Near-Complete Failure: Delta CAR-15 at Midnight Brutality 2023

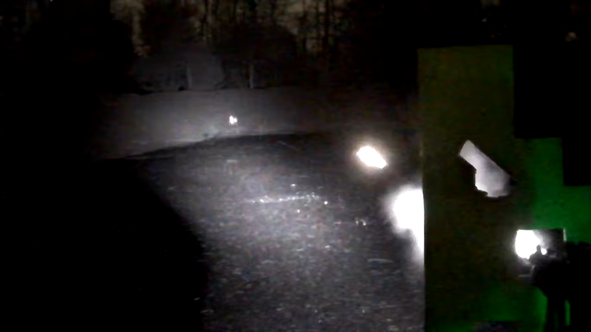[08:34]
And you can see the huge difference that my little Surefire 6P with its infrared lens,
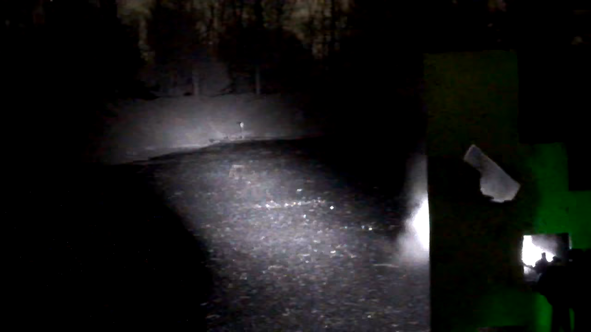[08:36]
lens cover, is making here.
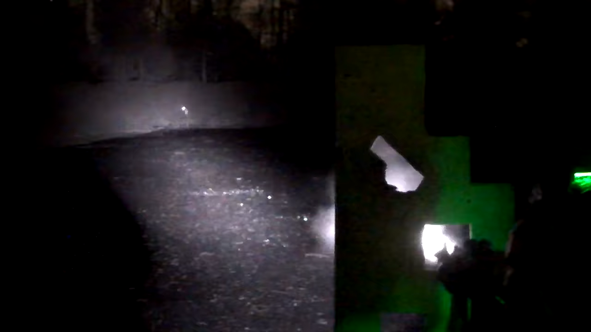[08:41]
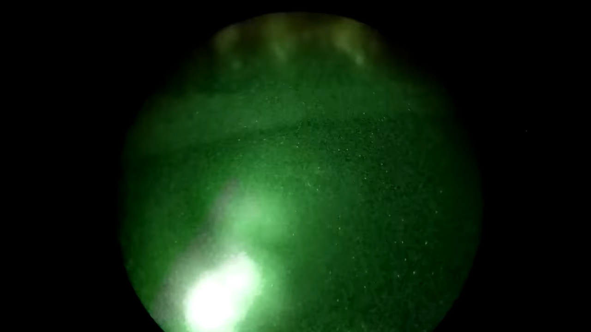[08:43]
I can see that target really easily through the camera, but this is what I'm actually seeing.
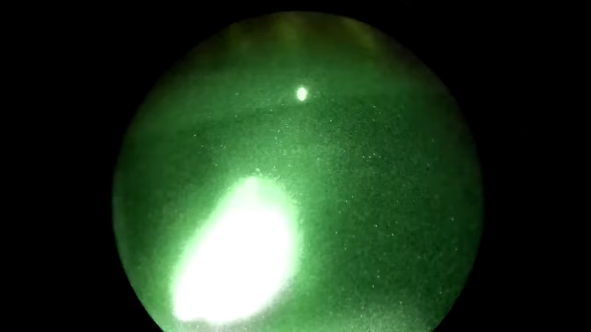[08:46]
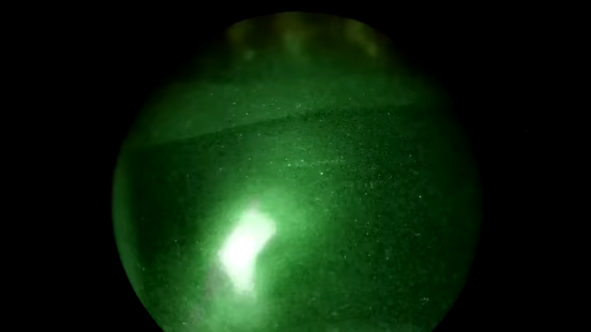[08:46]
It's interesting to me that the Opsin really does a much better job of making use of that limited flashlight power than my PVS-14s do,
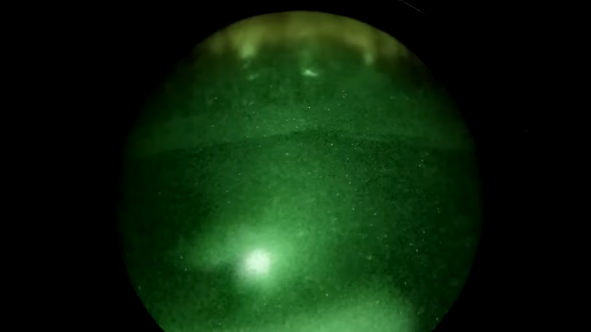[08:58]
so you can just barely see that I do have a
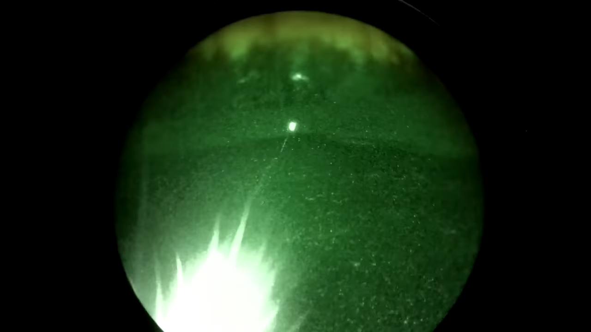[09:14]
We can also see the pulsing laser there, which is about double the size
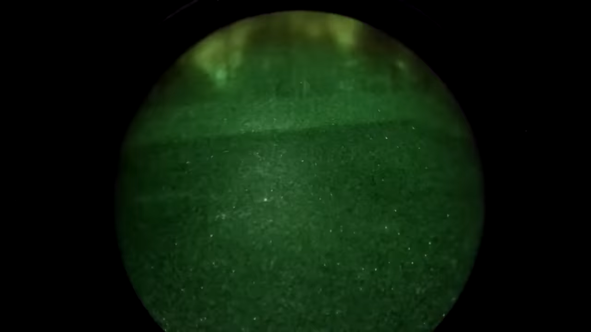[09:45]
Here I'm trying to find that popper in the middle.
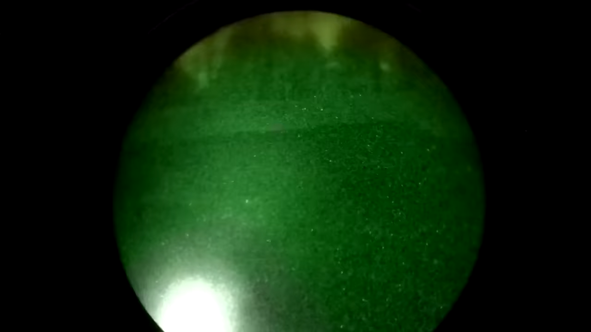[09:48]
I do, there we go. I do eventually find it.
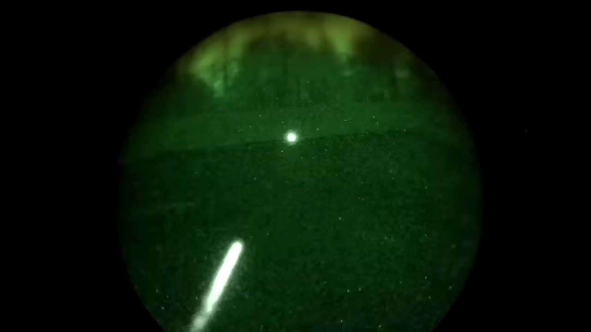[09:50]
I'm going to take some shots at it. I don't end up hitting it.
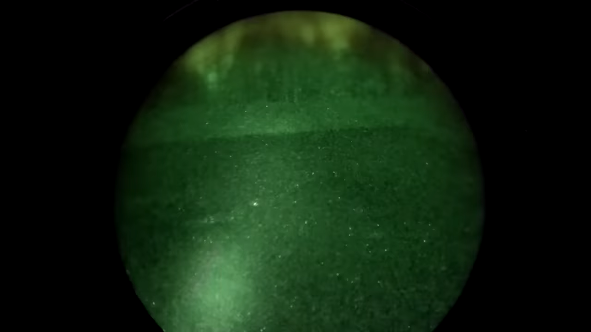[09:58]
This, again, this proved excruciatingly difficult and, frankly, a bit frustrating.
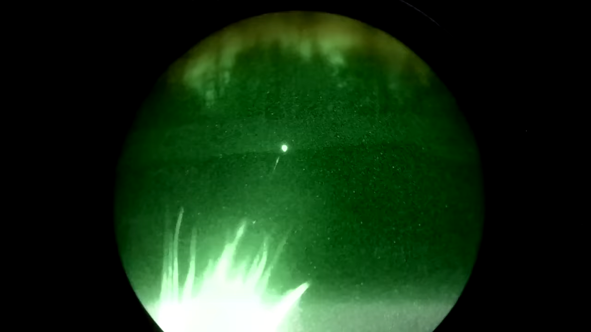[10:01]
So, yeah, boy, the laser is great indoors, and it would also be really good for signaling to something like close air support.
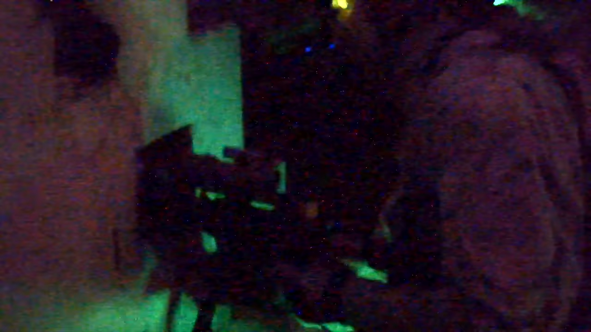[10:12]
Because it is a powerful laser, it does have quite a bit of reach to it.
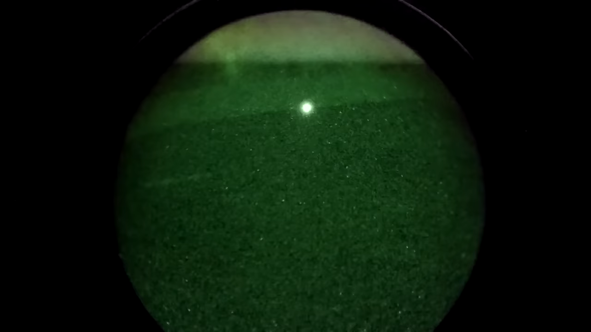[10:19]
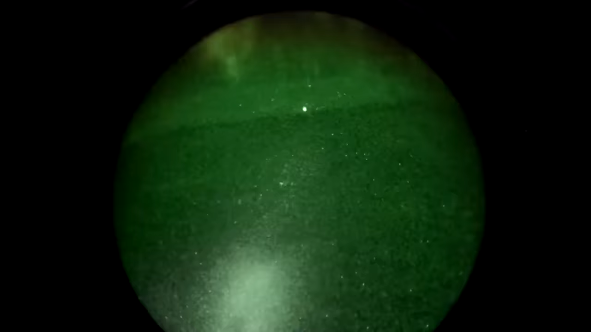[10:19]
The pulsing makes it easy to spot, obviously.
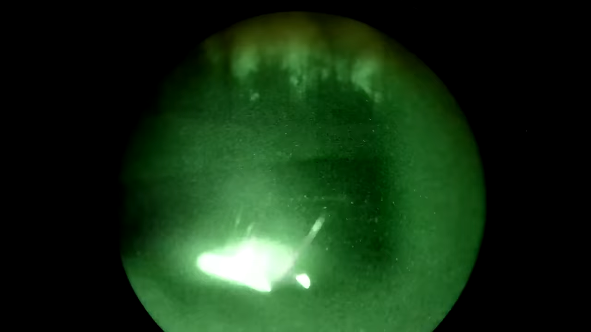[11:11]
tremendous amount of trouble trying to find the target, figure out exactly where that is.
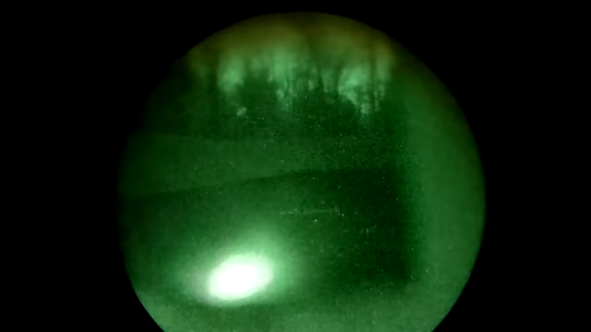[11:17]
And even when I can see it, the fact that that laser dot is so much larger than the target itself makes it, again, really hard to make hits.
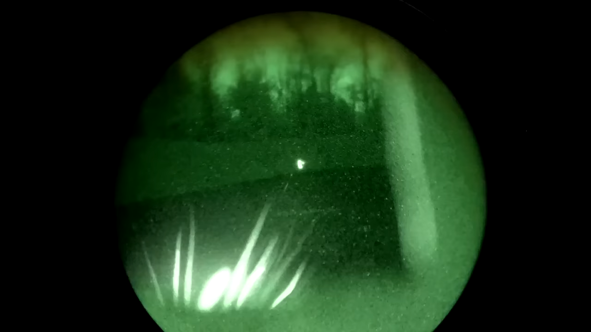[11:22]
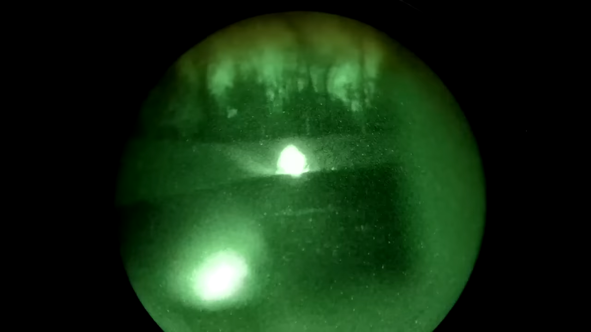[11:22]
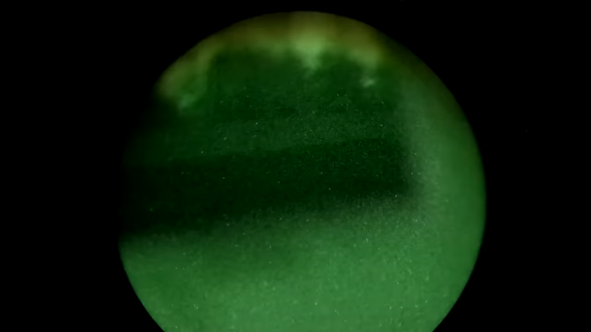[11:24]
It may seem like the laser is badly zeroed here.